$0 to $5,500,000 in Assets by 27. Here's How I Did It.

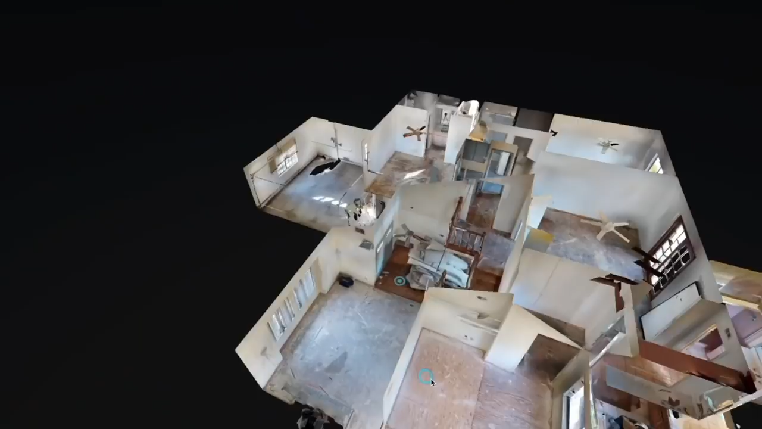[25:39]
So instead, I'm going to show you the before images of this property when we bought it.